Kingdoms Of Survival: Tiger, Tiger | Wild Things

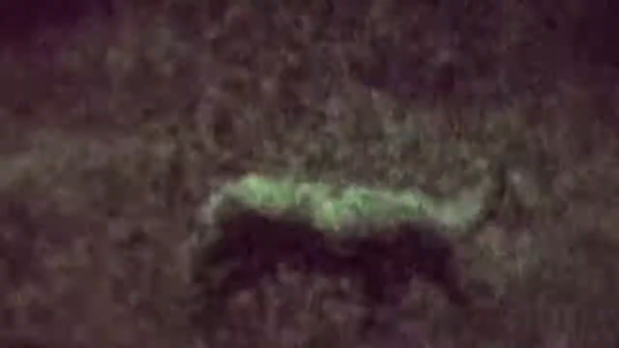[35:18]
After it is killed, the tiger drags its victim away into the undergrowth to devour it. An amazing scene, never before filmed in the darkness of the Indian jungle.